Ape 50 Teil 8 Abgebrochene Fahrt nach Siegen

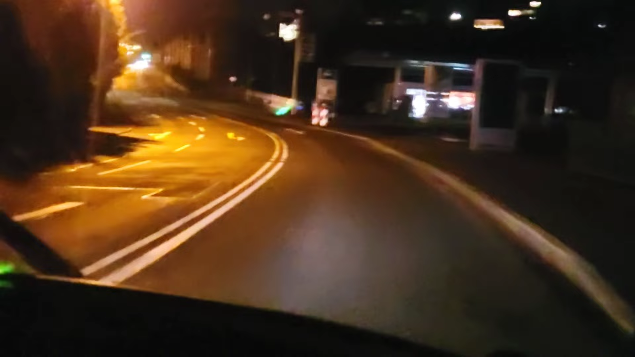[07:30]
komme zurück nach Bummersbach rein und habe gedacht,
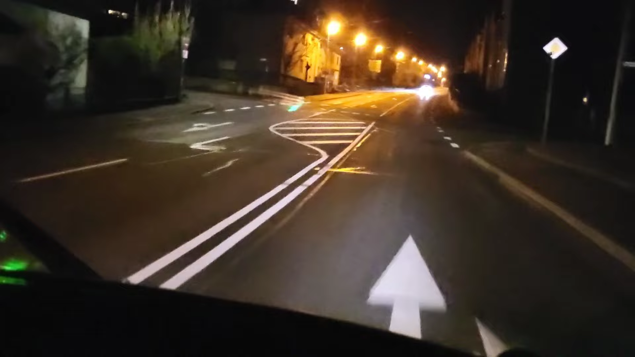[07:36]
okay, so ein paar Bilder, nachts in die Stadt rein,
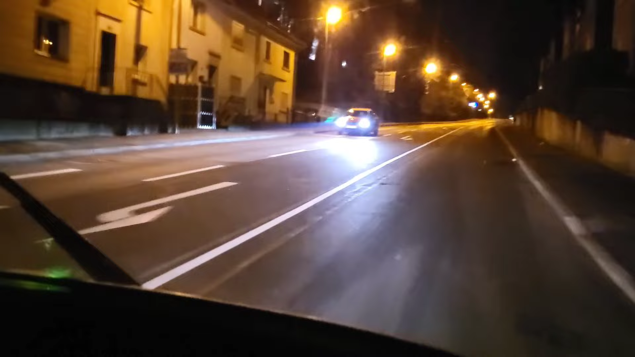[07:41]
kann man ja noch machen, um mal zu gucken, wie die AP heute so fährt, aber irgendwie ist es ziemlich feucht draußen, ja und kalt, das mag sie nicht. Ich will jetzt auch gerade gar nicht im dritten Gang hier den Berg hochfahren.